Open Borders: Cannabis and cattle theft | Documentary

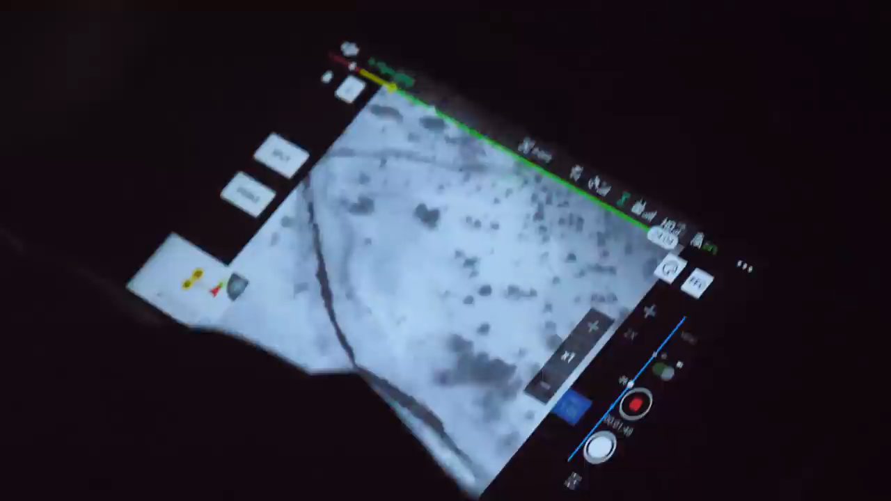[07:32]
Safety structures in border areas often perform security operations in order to help curb cross-border crime.
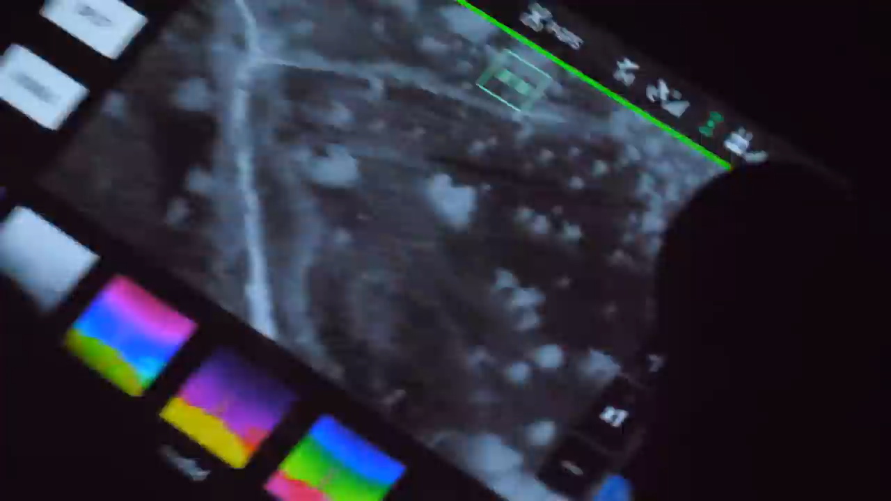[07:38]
Night vision equipment and unmanned aerial vehicles are also used to track down criminals.
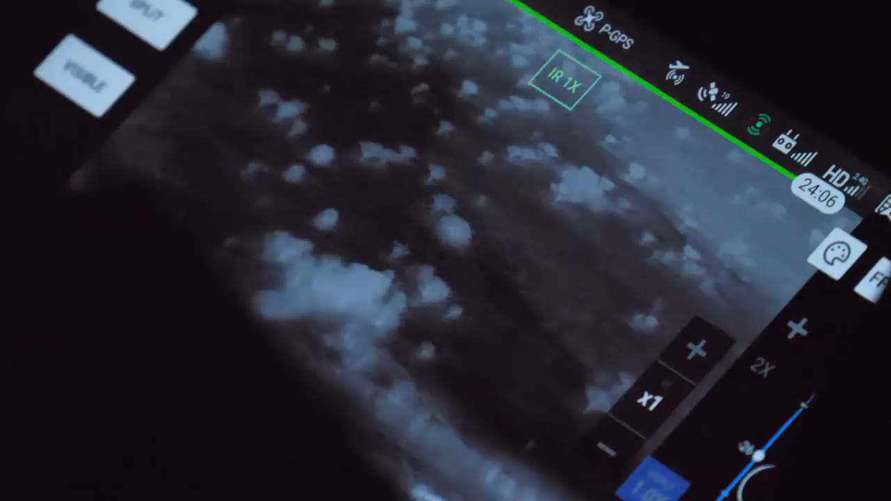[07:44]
Visible patrols play an integral part in keeping criminals at bay, but catching them off guard is what leads to their apprehension.